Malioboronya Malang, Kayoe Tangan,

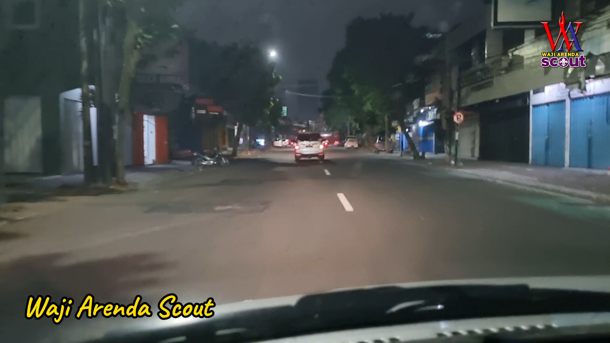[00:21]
Dulur iki kate mlaku-mlaku nang Malioboro nyalam Malang ke Jalan Kayu Tangan ya. Nah, ini sekarang kita ada di Jalan Opo iki setelah dari alun-alun ya. Ini lumayan agak sudah hampir jam 10 iki. Jadi tidak seberapa padat dan bukan malam minggu. Jadi mungkin padatnya jalan tidak seperti ketika di malam minggu ya.
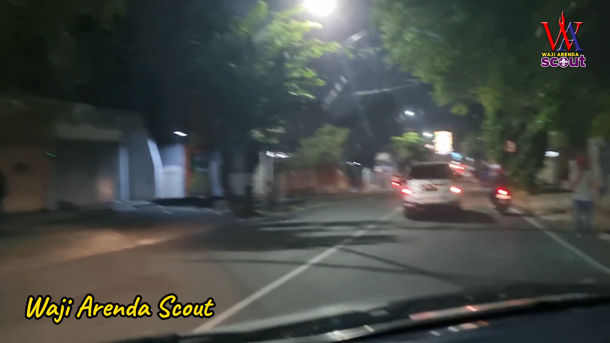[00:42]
Oke, kita lihat situasi bagaimana kondisi Kayu Tangan di malam Sabtu hari ini tanggal 17 ya. New Hong Kong. Jalan New Hong Kong.
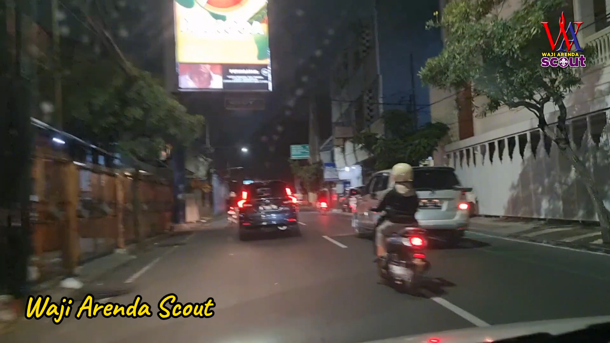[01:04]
Ya, kalau Kayu Tangan berarti harus ke kiri. Tapi kok iso liwat agak iki yo, biasanya rame soalnya.
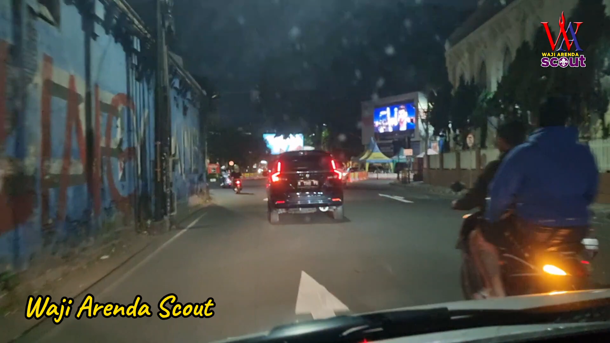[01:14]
Ini Malioboro-nya Malang di dekatnya alun-alun ya. Ini masih di pojokannya alun-alun ini. Oh, kita. Wah, ini jalan apa ini?
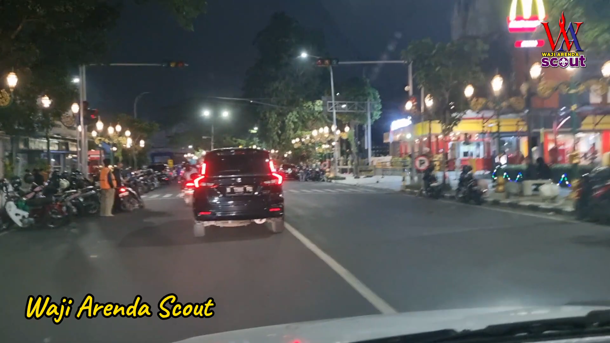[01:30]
Wih, ramenya begini lur ya. Ini masih dekat alun-alun ini. Nah, ini pun ngajeng ini kayak. Oh ya, betul ini kita. Sampai lah ini kita lihat anak-anak yang cangkruk-cangkruk itu, wis sepeda motor dan komunitas-komunitas.
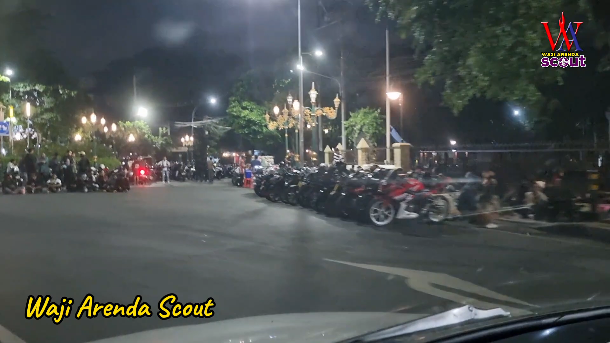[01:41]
Apa itu foto-foto nang ngarep. Nah, inilah Kayu Tangan namanya. Oh ya betul, inilah Malioboro-nya Malang.
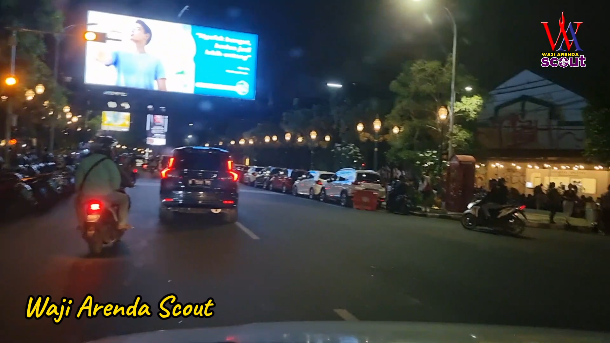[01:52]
Dan kita lihat di kiri kanan warung kopi, sepeda motor parkir full. Nah coba, wis orang-orang jalan kaki, parkir mobil. Nah bedanya kalau di Malioboro kan nggak ada mobil parkir.